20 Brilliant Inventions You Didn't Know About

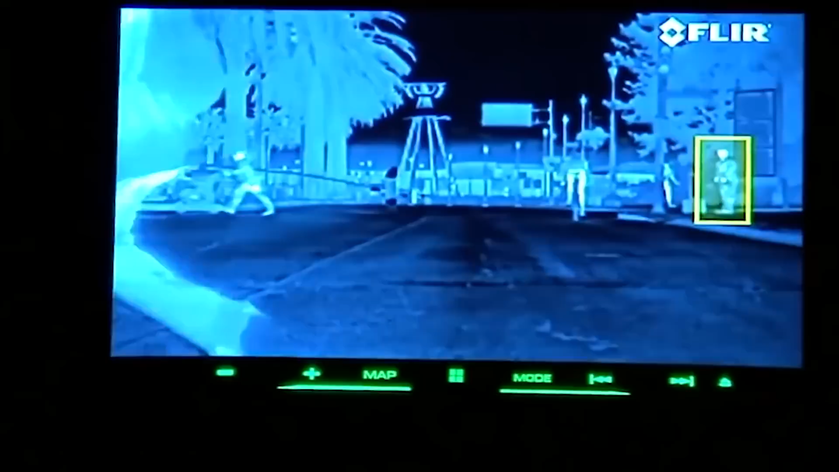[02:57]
the technology can recognize the size of the heat source so it can tell the difference between a person and a domestic or wild